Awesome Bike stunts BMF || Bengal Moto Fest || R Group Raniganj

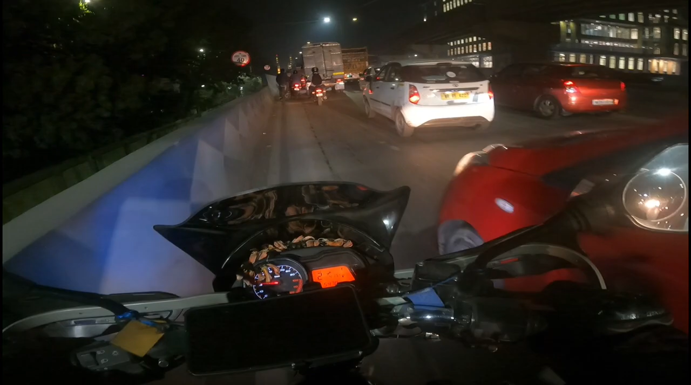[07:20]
সাড়ে এগারো বাজে, পাঁচ হাজার বাজে, পুরো জ্যাম, জানি না কেন জ্যাম, লরি লরি জ্যাম, লরি আর কিছুই না, লরি জ্যাম।